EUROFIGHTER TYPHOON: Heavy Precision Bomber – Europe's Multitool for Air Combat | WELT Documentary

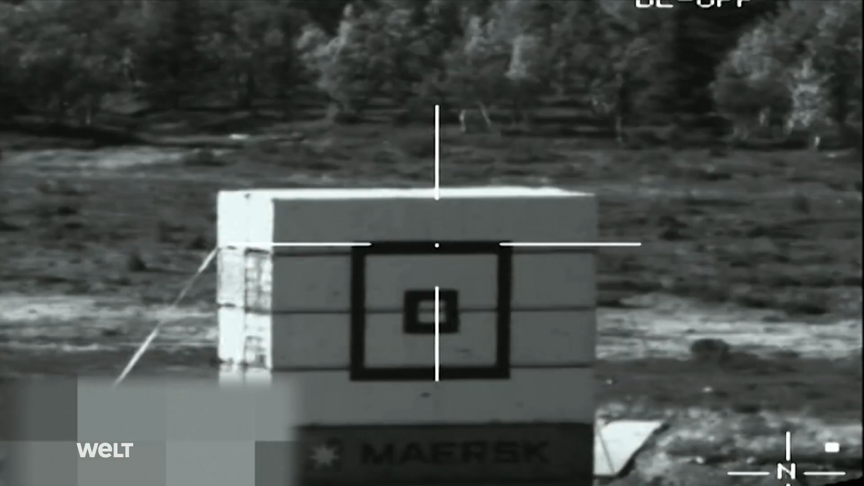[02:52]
Looking through it, he can mark the target with crosshairs.
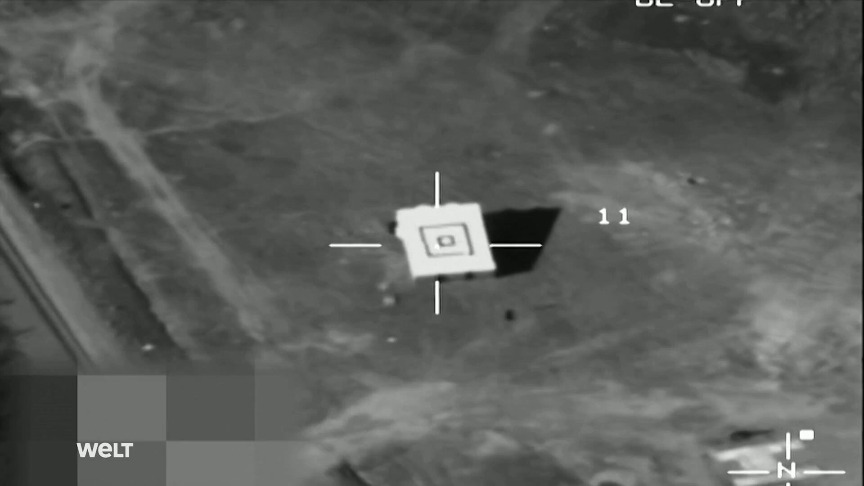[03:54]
In fractions of a second, the laser then measures the distance to the target and records it. The bomb is then programmed for this target.